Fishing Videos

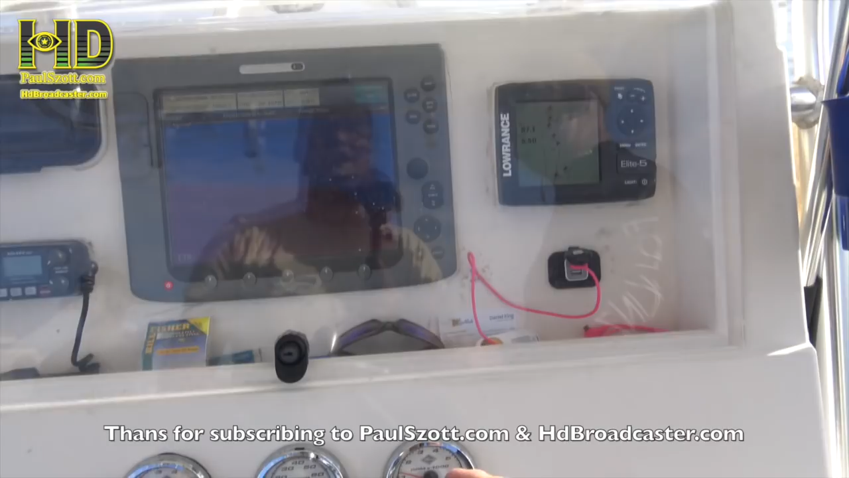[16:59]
Yeah, but and I don't then I know when you which get to 100, you go back to the left. You go in closer, it gets shallow.
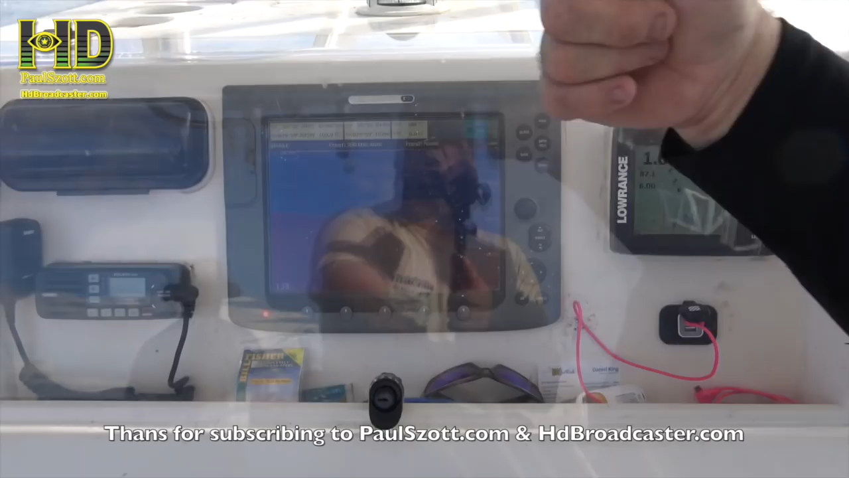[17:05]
So now I'm at 138. So if I go to the right, it gets shallow. Then I go to the left. Right. Okay. All right.
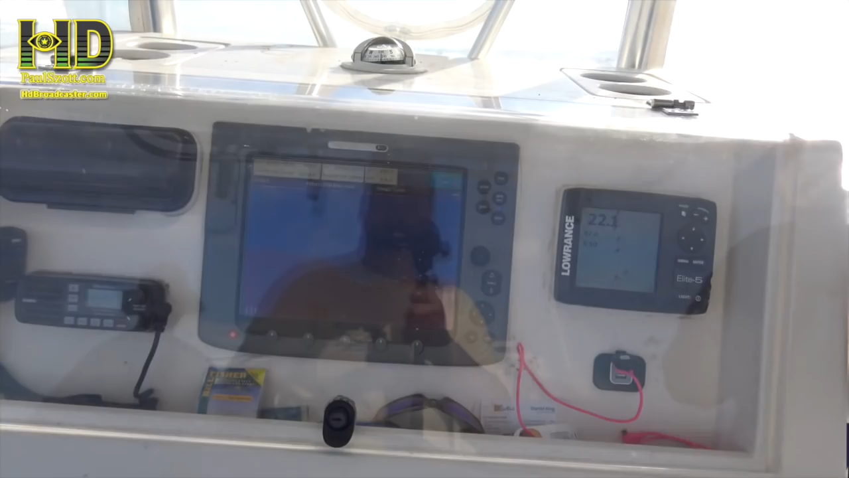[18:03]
You go until you get to about 90 feet. Oh, okay. And then you go back out. You keep crisscrossing. Oh, okay.
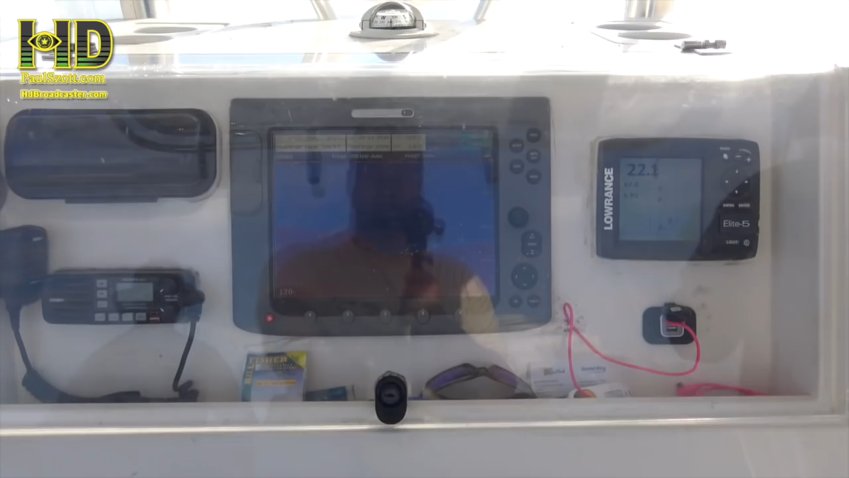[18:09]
I see what you're saying. Okay, so you said keep going until I get to how many feet?
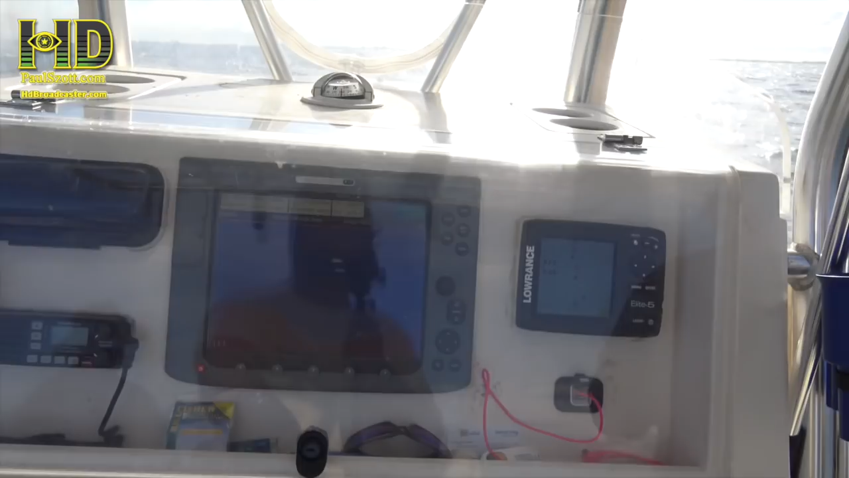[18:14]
About 98. Okay, I'm at 113.